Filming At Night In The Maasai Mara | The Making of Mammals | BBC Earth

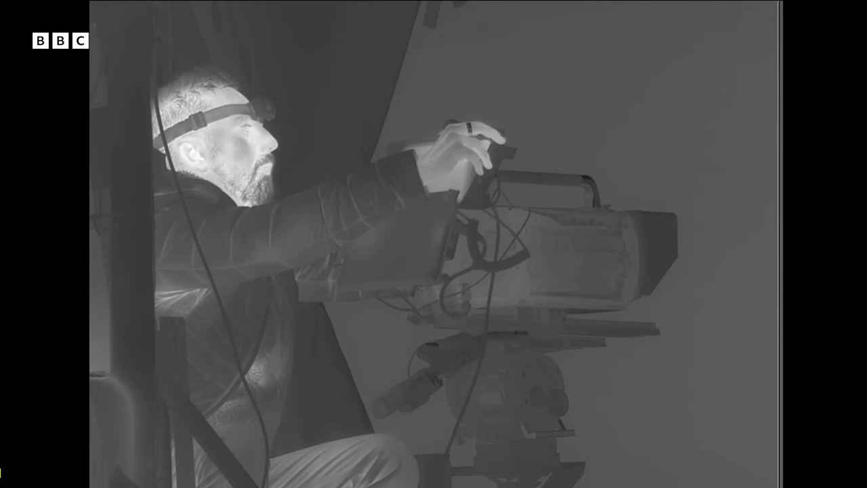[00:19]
trying to film in the dark and you're trying to make it all look pretty at the same time and so it's quite a lot to deal with.
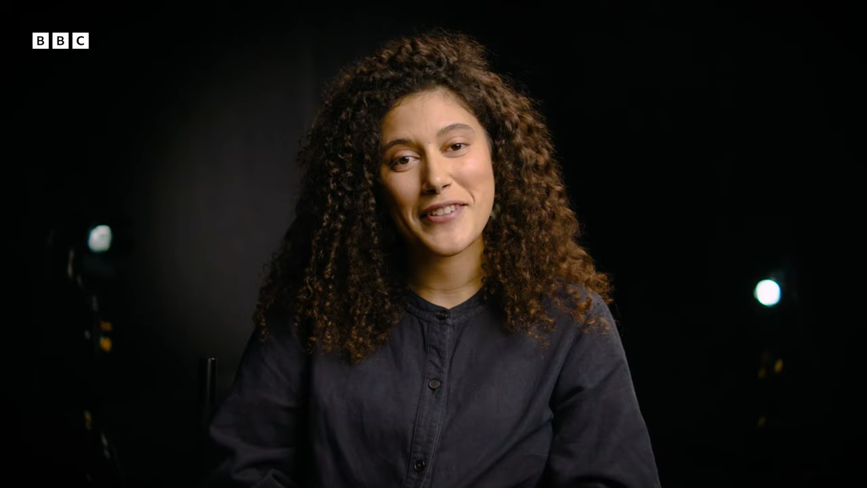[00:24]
It can be dangerous, obviously driving in the dark is dangerous in itself but also we're filming with wild animals and we're often filming in open sided vehicles and on this particular shoot we had one instance where
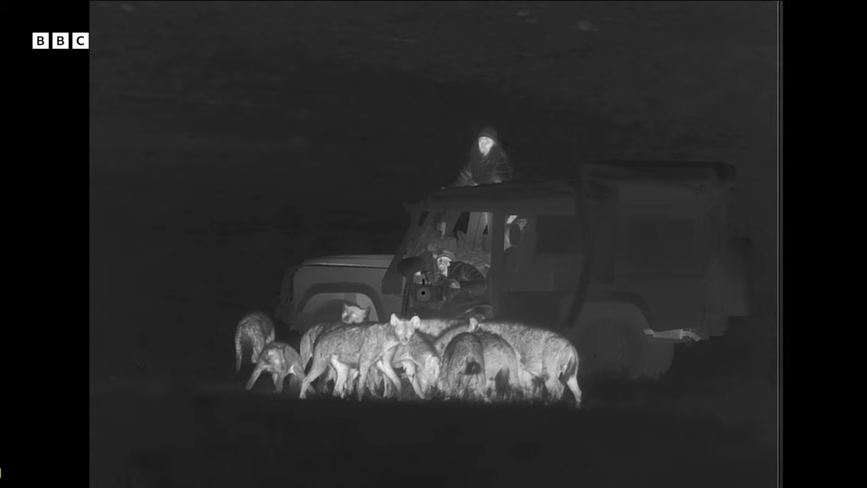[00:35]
we were filming from two vehicles and the
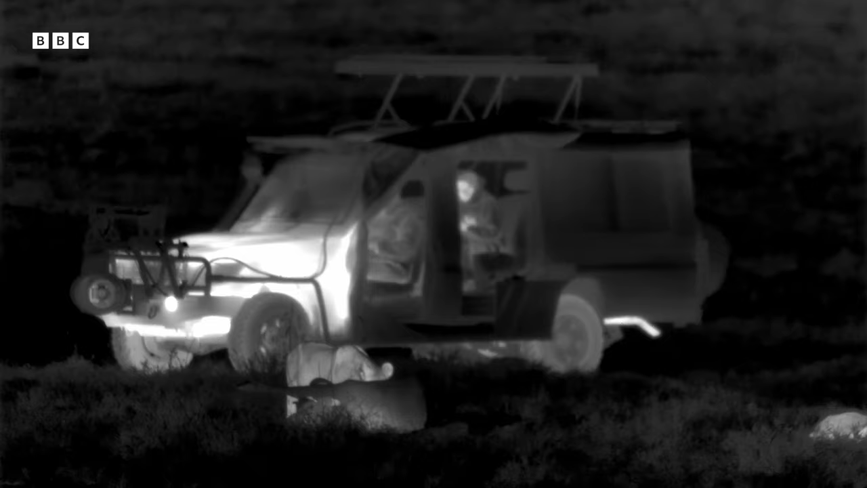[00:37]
crew that were in the second vehicle got stuck in a kind of like a warthog burrow hole in the ground next to like a big lion kill.
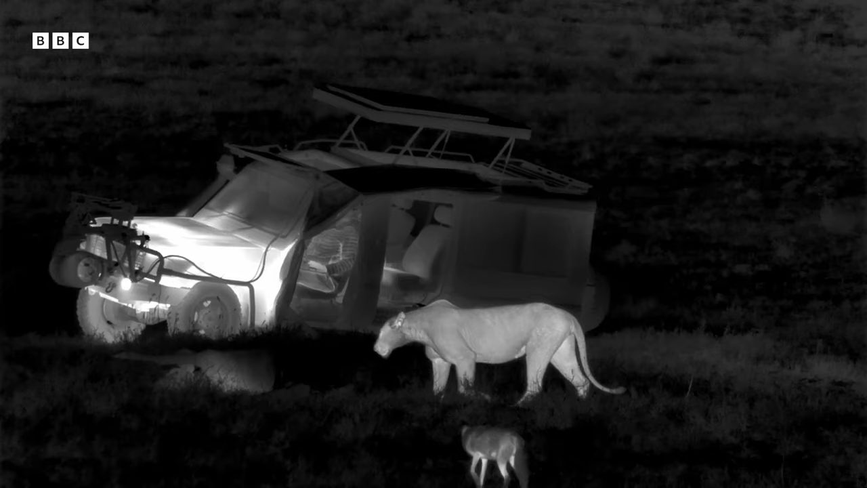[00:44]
So then we had to kind of deal with the situation on the fly where they were then trapped in place in an open-sided car next to a
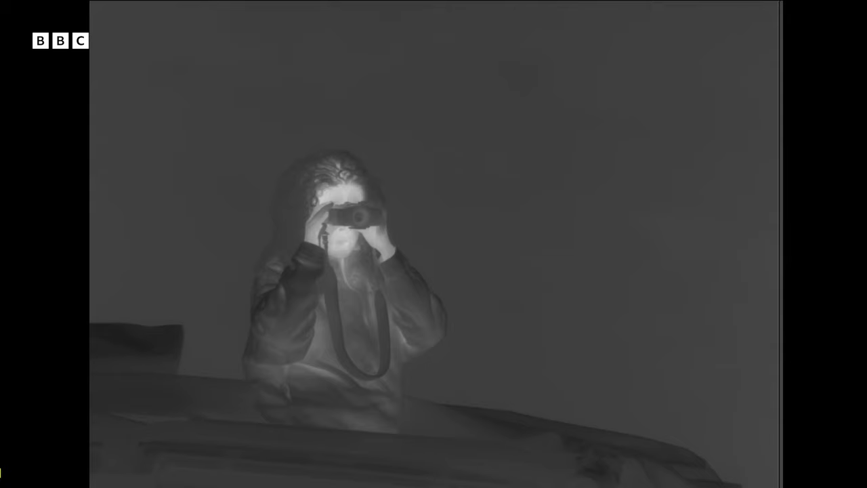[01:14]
In this particular case with a bit of patience and a lot of local skill our
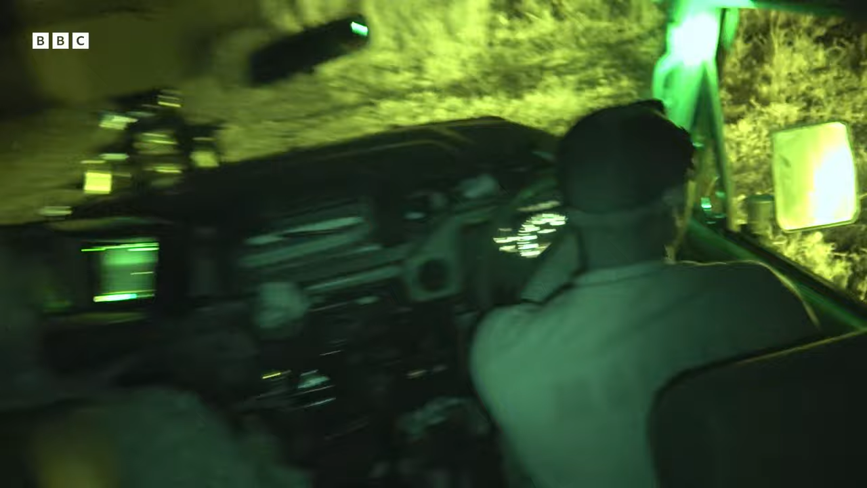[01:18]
amazing driver Dennis eventually managed to get the vehicle out and importantly without disturbing the lions.